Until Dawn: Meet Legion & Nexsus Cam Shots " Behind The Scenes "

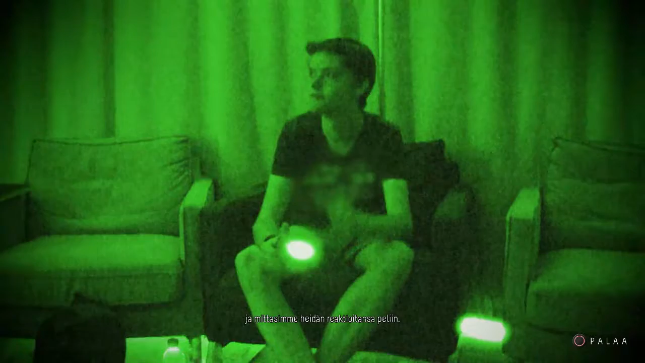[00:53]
We've created a test area. It's as close to a home setup as we can get it.
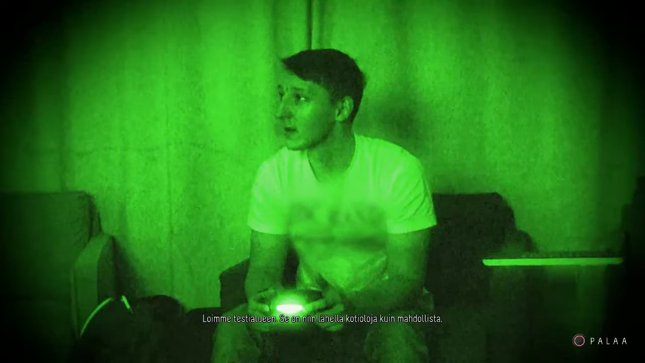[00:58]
We've recruited ordinary people to play the game, and we've left them to play it on their own. You're turning the light off.
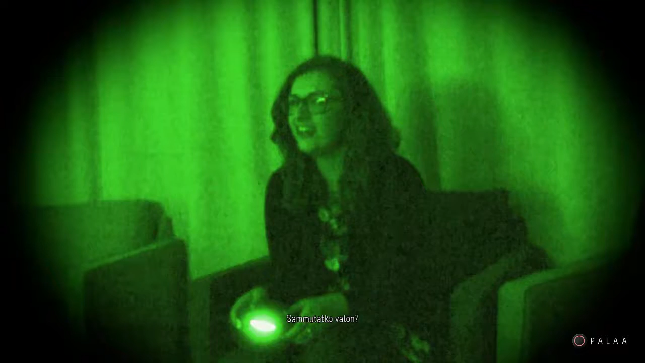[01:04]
Here we have a chapter relatively early in the game.